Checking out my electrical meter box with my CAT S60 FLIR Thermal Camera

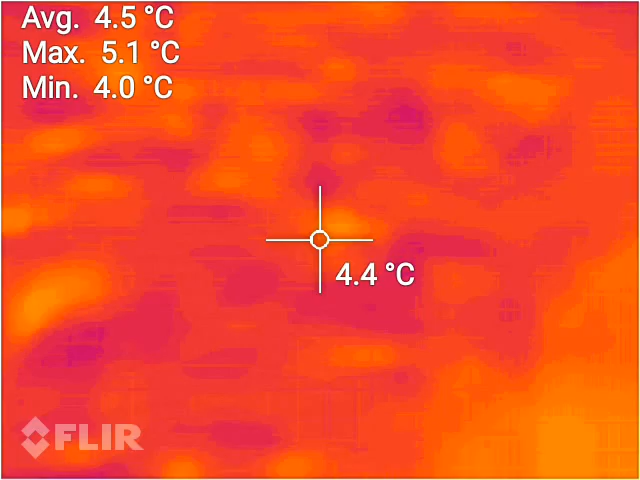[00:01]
On screen: spot 4.4°C, max 5.1°C, min 4.0°C
okay so it's Canberra winter going
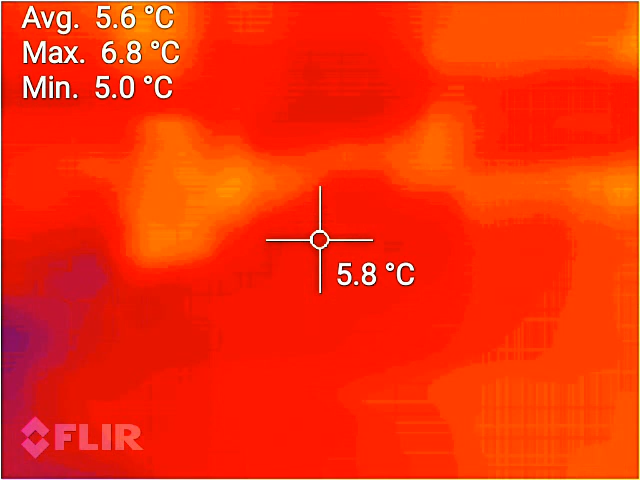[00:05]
On screen: spot 5.8°C, max 6.8°C, min 5.0°C
outside I will check my fuse box so here is the fuse box on the wall
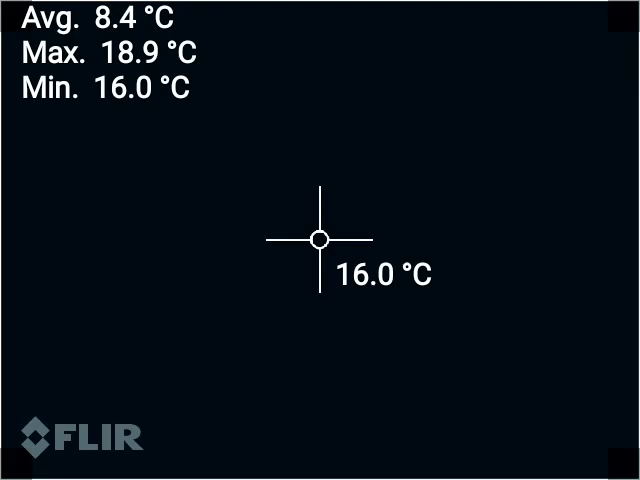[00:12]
On screen: spot 16.0°C, max 18.9°C, min 16.0°C
currently
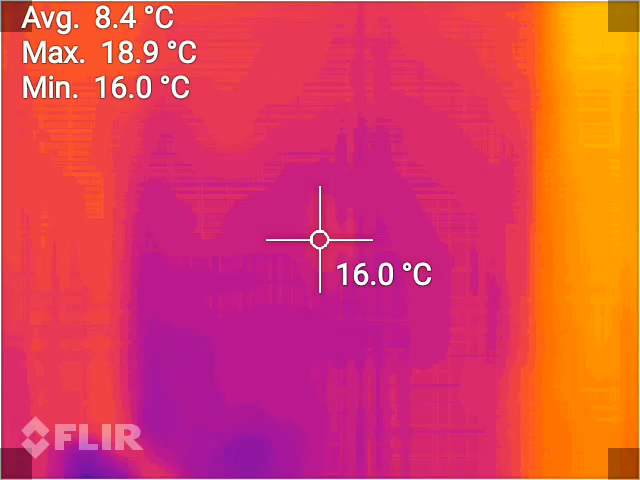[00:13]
On screen: spot 16.0°C, max 18.9°C, min 16.0°C
says that it's nine degrees
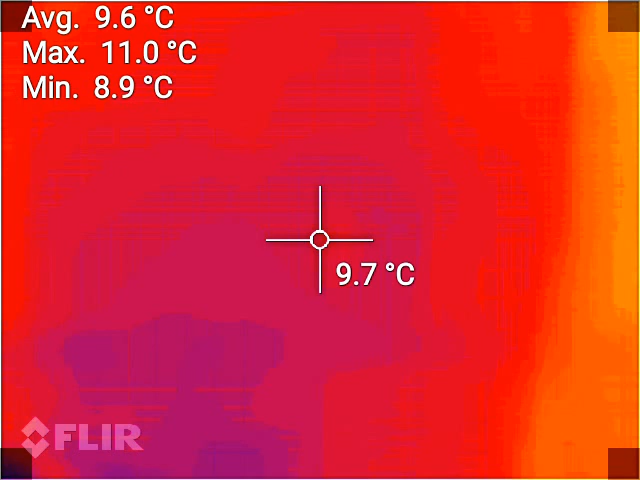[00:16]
On screen: spot 9.7°C, max 11.0°C, min 8.9°C
ten degrees let's open up okay there
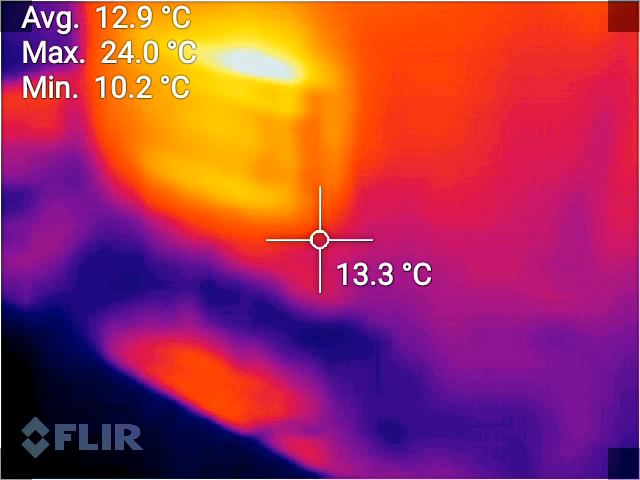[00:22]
On screen: spot 13.3°C, max 24.0°C, min 10.2°C
is the fuse panel that's all the breakers so we have a top temperature of 24 degrees face is 18
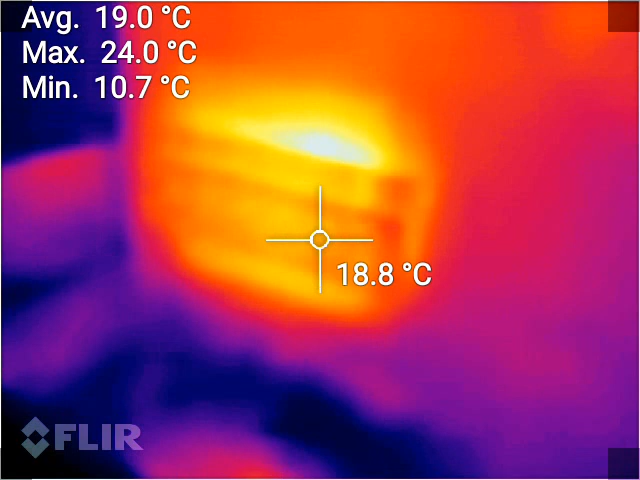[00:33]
On screen: spot 18.8°C, max 24.0°C, min 10.7°C
and the breaker oh sorry not the breaker the meter is 16 degrees at the hottest point and there's a fuse
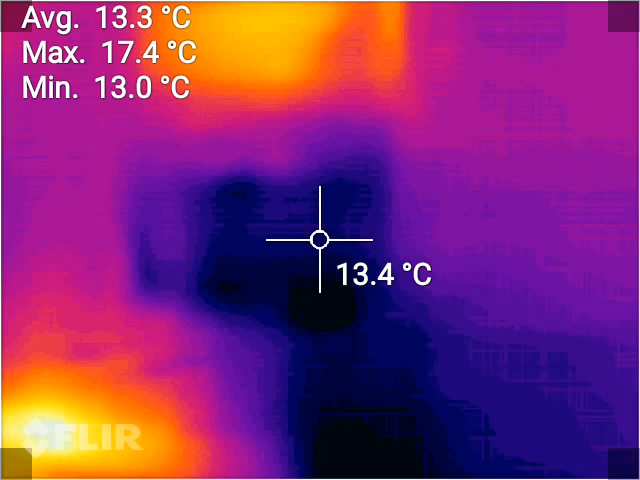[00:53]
On screen: spot 13.4°C, max 17.4°C, min 13.0°C
there is the meter box as you can see seems fairly good also